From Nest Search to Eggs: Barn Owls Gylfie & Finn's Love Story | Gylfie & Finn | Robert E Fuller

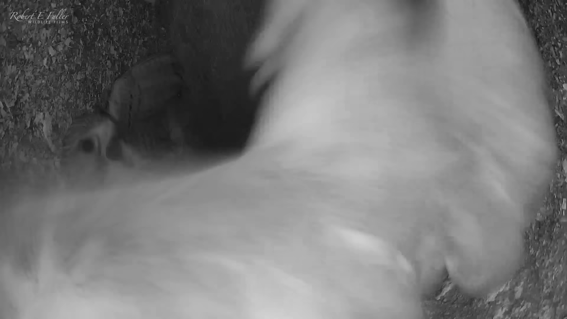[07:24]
But Gylfie decides it's not worth the fight and makes her escape. Another close call.
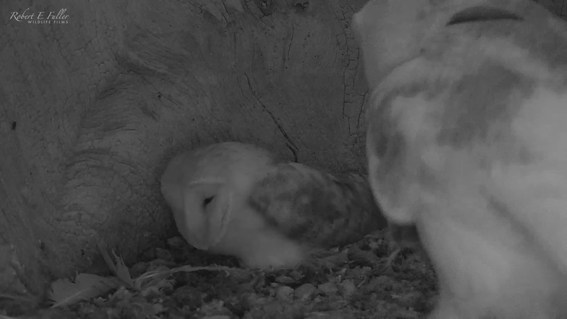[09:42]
And when he's not out hunting, he's always by her side.
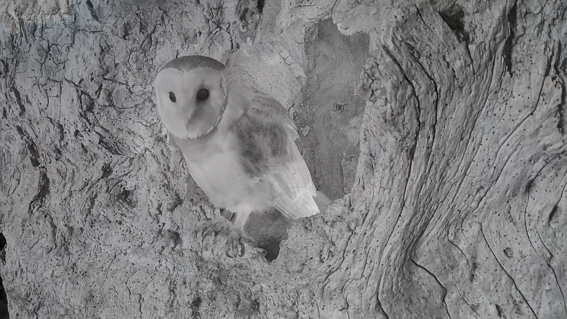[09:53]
Finn's now been a father twice, but he's still curious about it all.
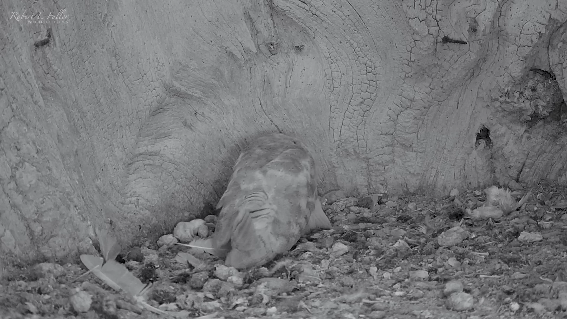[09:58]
When Gylfie stands up to stretch, he drops in to take a closer look.
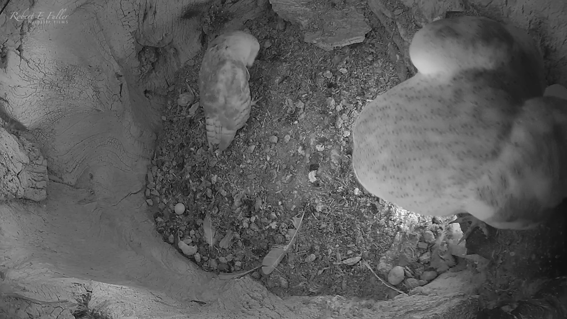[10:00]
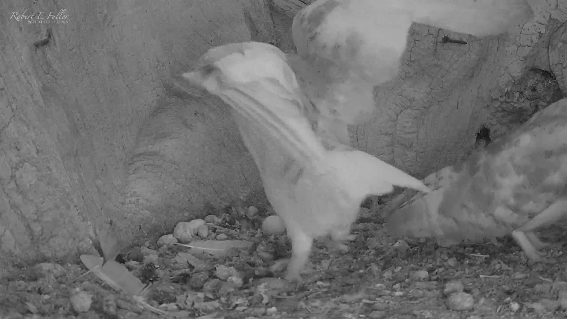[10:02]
He gently taps the egg before Gylfie quickly moves in to take over. Incubating is best left to the experts.
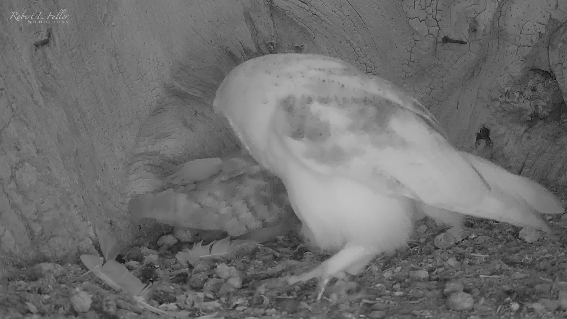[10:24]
Three days after the first egg was laid, Gylfie is breathing heavily again.